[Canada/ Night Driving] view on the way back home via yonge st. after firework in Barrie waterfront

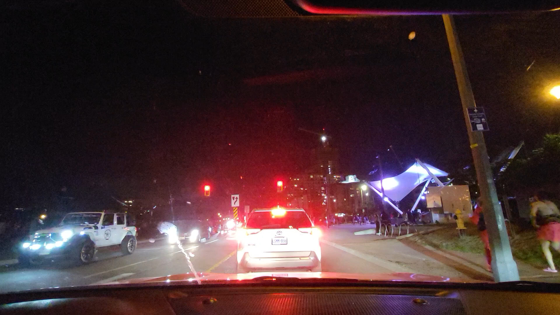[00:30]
우리는 캠펜펠트 파게 노르스사이드에서 지금 내려가고 있습니다. 생각보다 제일 좋은 스팟에. I should not take off my shoes because they make my feet. 돌려서 또 굉장히 빠르게 나왔는데 이제 여기가 밀리는 겁니다. 그래도 여기를 지나고 나면 우리는 국도로 하이웨이가 아닌 곳에서 가겠습니다. 곧 이제 깜깜해서 찍을 게 별로 없을 건데 지금 사람 배터리는 쓸게요. 쓰십시오. 오, 어디서 차 저기 헤드라이트 팍 일로 오니까 희한하네.
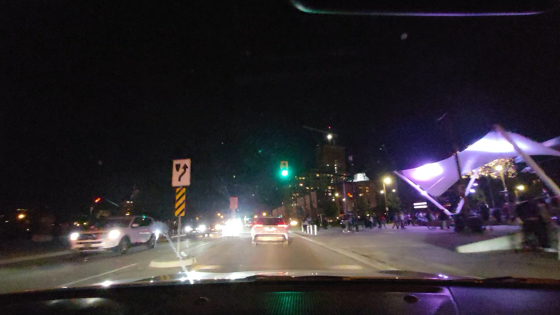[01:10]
물 쪽에서 하고 원래 한 15분 해야 되는 건데 wow, 물에서 그러니까 물에서 한 10분 하고 여기서 일로 이동해서 온 것 같았고.
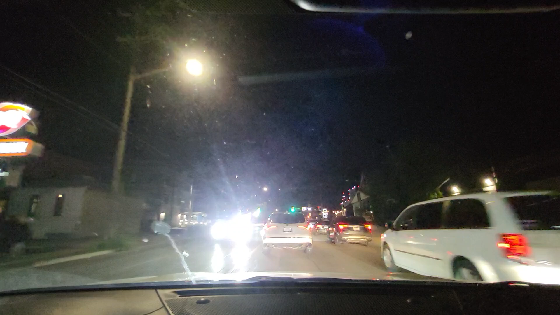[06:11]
빅토리아에서 꼭지를 않는가 아직? 더 가는가? 더 가네. 빨간 지금 밀리는 거는 밀리는데. 빅토리아 스트리트. 다시 클로즈. 아, 신발도 못 벗겠고. 네? 그 목이 안 있을까봐. Yeah, mosquito likes my feet. 난 맨발인데 지금. 뭐 잘 물려요 발에?
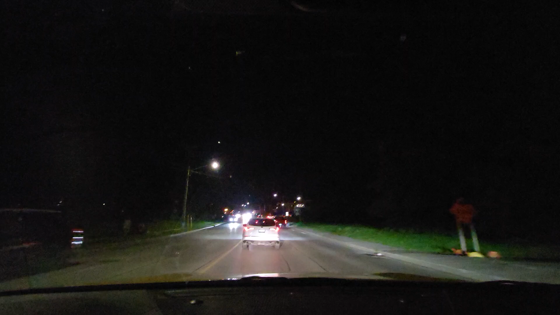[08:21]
GPS가 있어서도 도움됐지만 우리가 엄청 빨리 잘 빠져나왔어. 이봐. 이 정도면 뭐지? 굉장히 빨리 저렇게 가야 되는데 집에 갈 수도 있어. 왜? 지금 이제 여기서 우리 이제 이렇게 빠져 절로 나가게 될까 아마. 아닌데? 아닌가? 계속 나가나? 400m 남았는데 아직 이렇게 쭉 가야 되는구나. 또 이제 여기서 정체가 되는구만. 여기서도 나오고. 아직 날씨 있어서 여기